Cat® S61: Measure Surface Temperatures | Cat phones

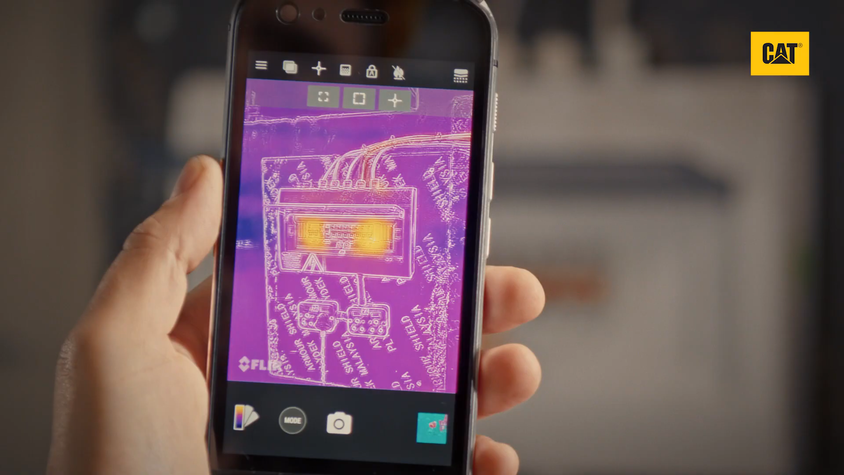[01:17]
You can also add a small, scalable region of interest box,
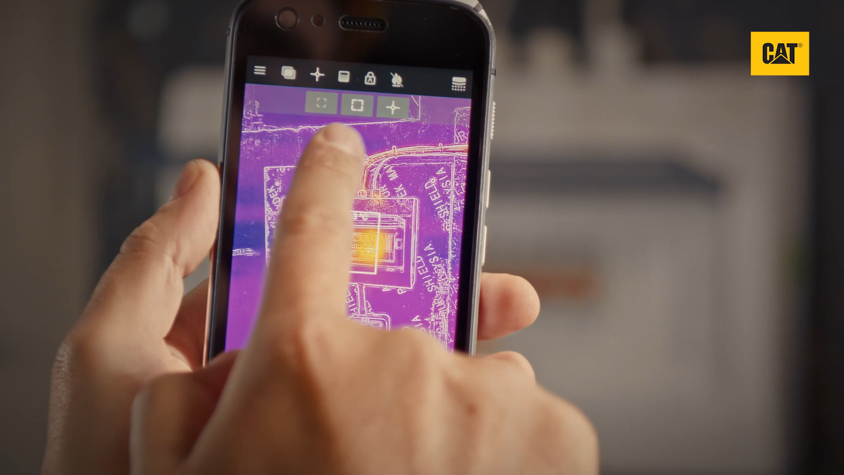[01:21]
or a box that covers the whole screen, by selecting the small or large box measurement icons. To resize the small region of interest box, simply tap and drag from any of its corners.
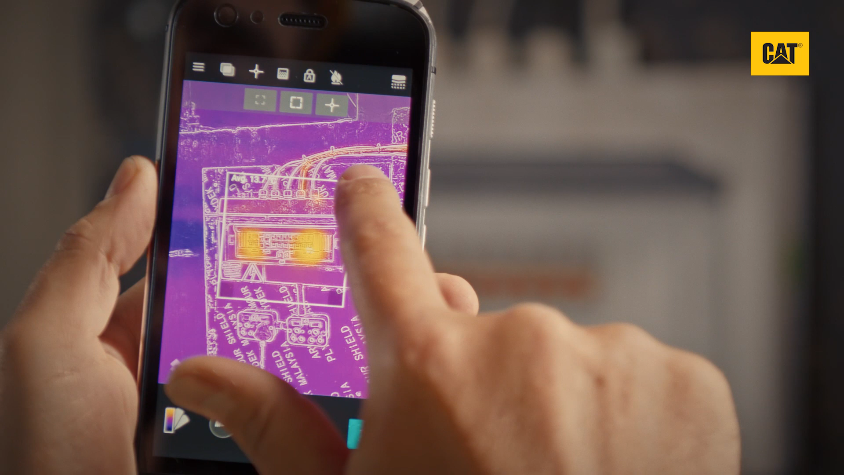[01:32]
These boxes show the average temperatures across the area of the image.
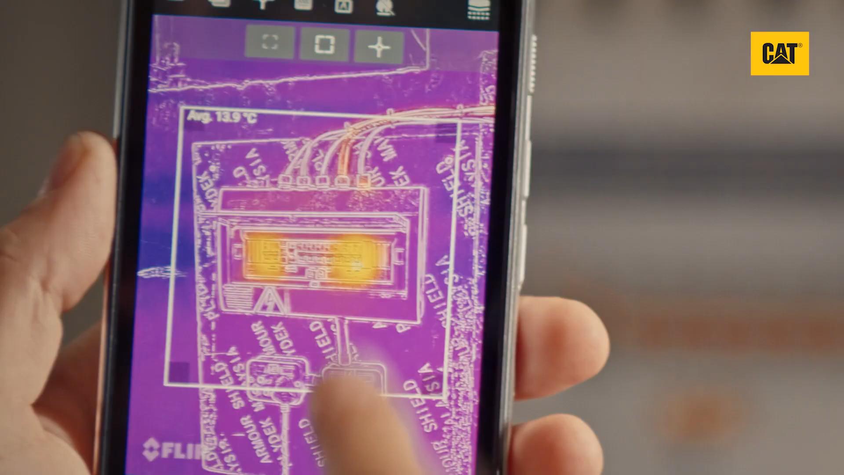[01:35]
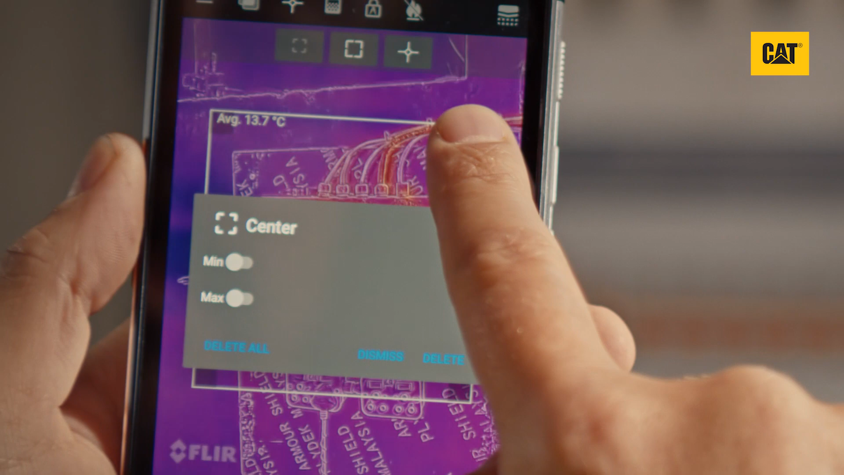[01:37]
Tap and hold on the edges of the box to bring up a pop-up menu.
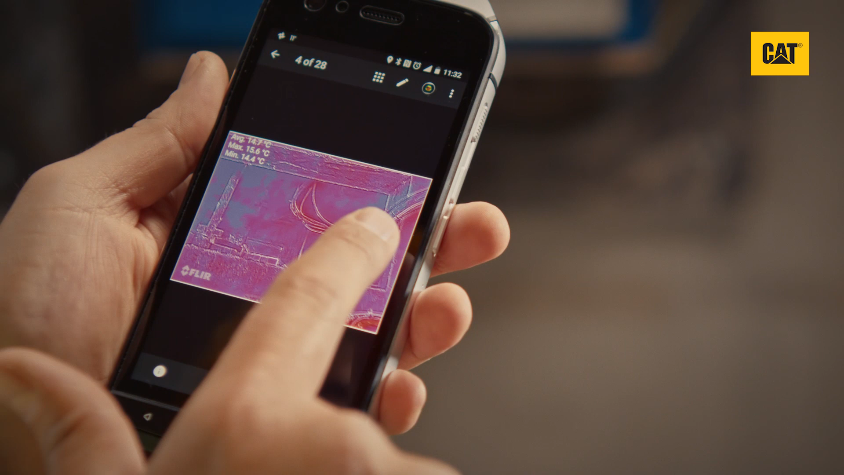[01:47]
You can capture an image with measurement tools in place, or you can add them to a thermal image you captured earlier.
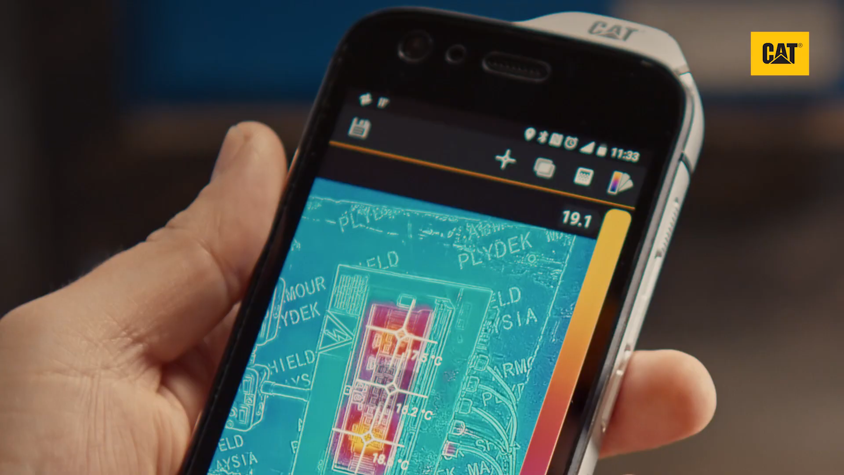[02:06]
Add the tools you want and tap save to keep them.
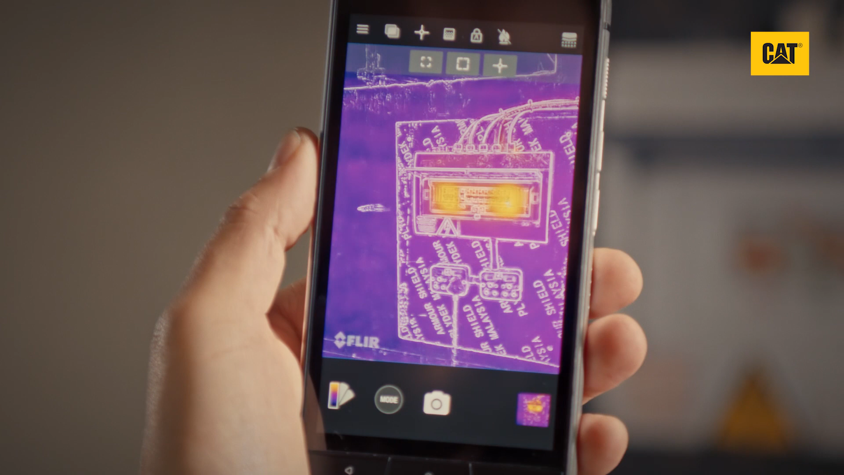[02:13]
from the live camera view, select the menu icon in the top left corner, then the settings icon.
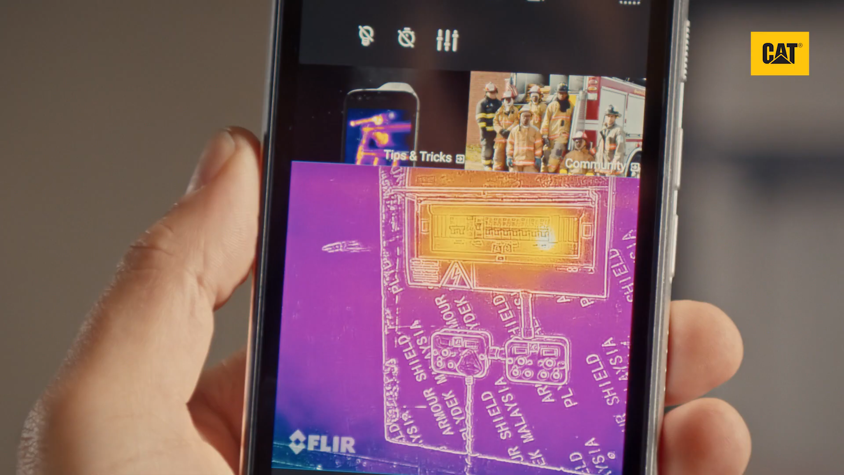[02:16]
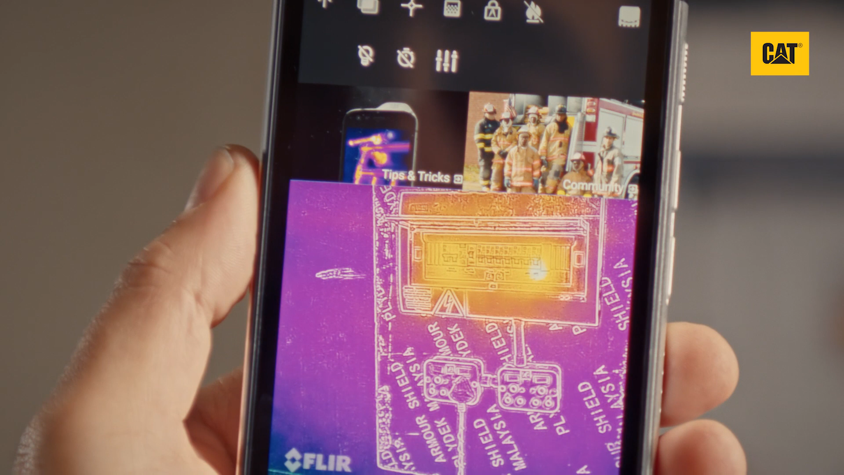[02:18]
From this menu, you can toggle the temperature units between Celsius and Fahrenheit.